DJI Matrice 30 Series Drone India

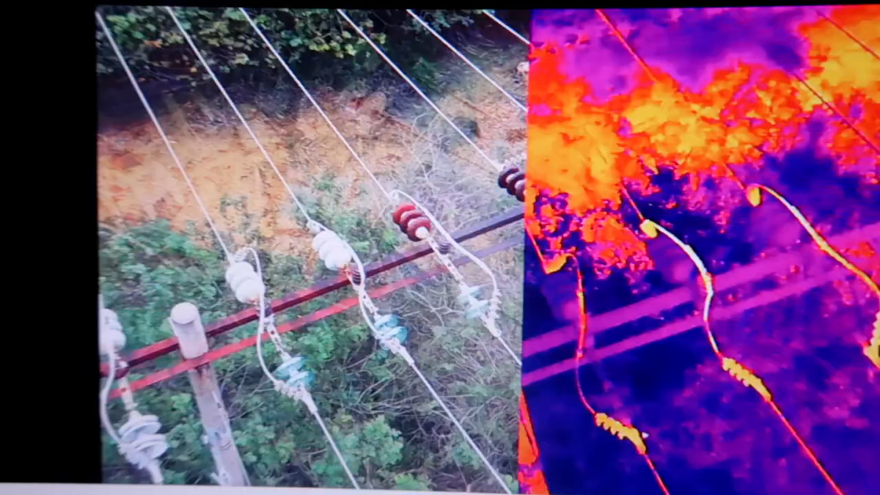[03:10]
यहां पर यह यूटिलाइज कर सकते
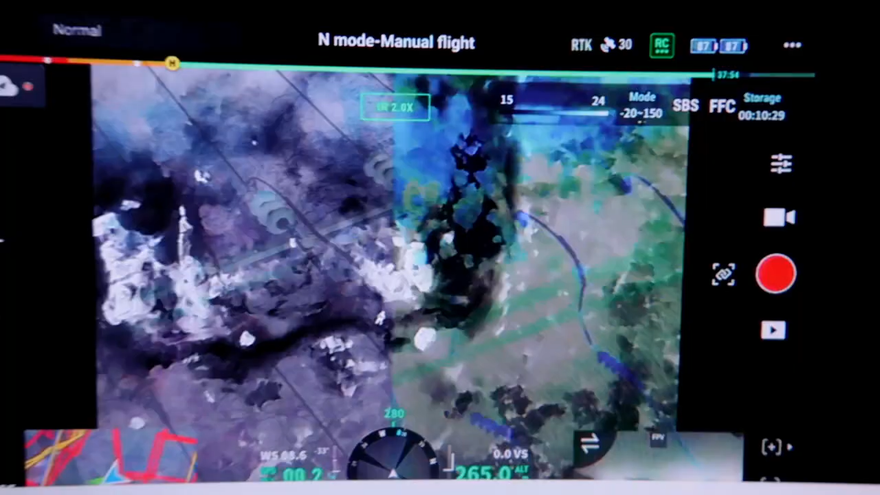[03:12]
हैं थर्मल कैमरा की फोटो आपको साथ में दिख रही है
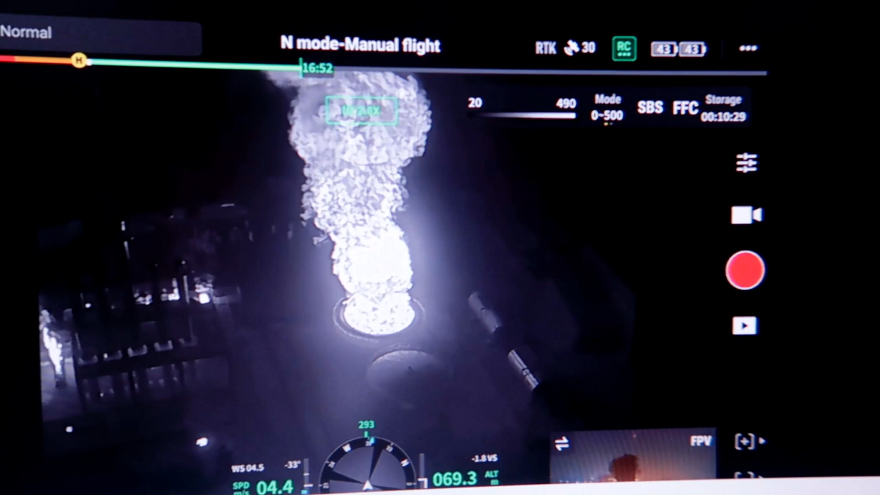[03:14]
� और पूरा स्कैनिंग आप इंडस्ट्री कर सकते हैं इसमें पूरा हर एक